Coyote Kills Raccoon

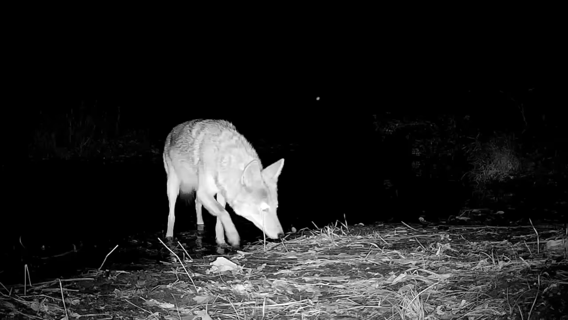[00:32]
but they kill and eat fawns or even larger deer on occasion. They commonly scavenge and eat even fruits and crops.
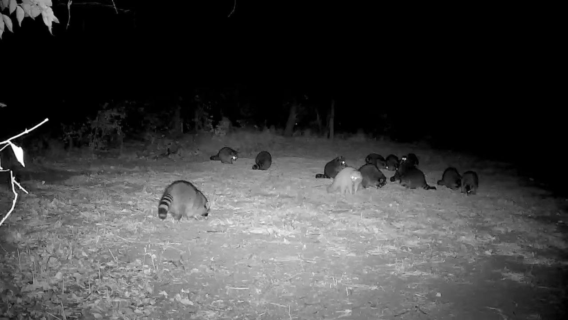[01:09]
Raccoons are nocturnal omnivores that also visit a corn pile. They are predators, too, and fierce fighters, but they are normally smaller than coyotes.
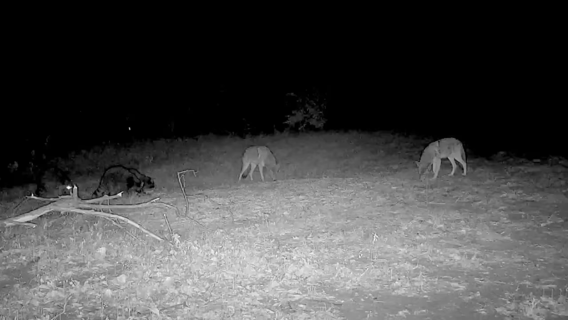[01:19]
In general, the two animals tolerate each other in a sort of tense truce. Their contact may be casual, especially around a large food source. They usually go about their own business, the raccoons eating corn, and the coyotes pursuing mice that also gather to eat the grain.
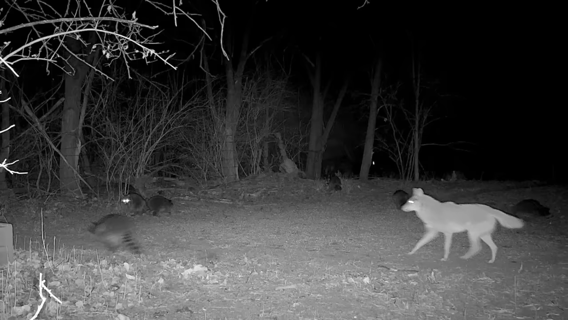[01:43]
But the coons don't take coyotes for granted, since they can be dangerous enemies.
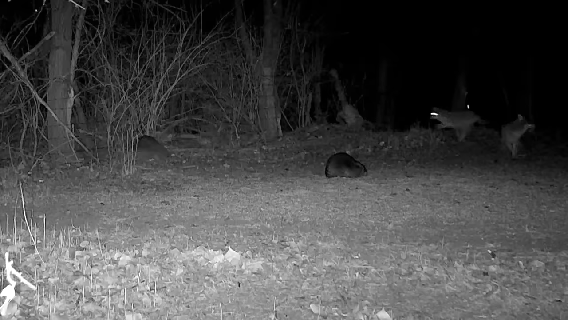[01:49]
Coyotes normally rule the roost, and when they are aggressive, coons hit the trees for safety. Likewise, under various moods, raccoons sometimes stand their ground and discourage single coyotes.
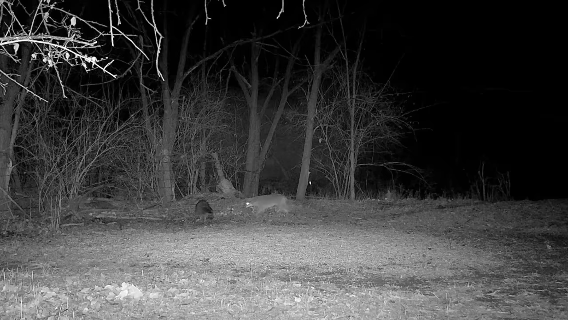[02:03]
But in rare footage, here's what can happen when a coyote shows up. It's an outright attack where a coyote kills a smaller raccoon. Not for food, but to remove a possible food competitor. Next morning, seeing this film, I returned to check the area and found the dead raccoon 100 yards away in an open wheat field.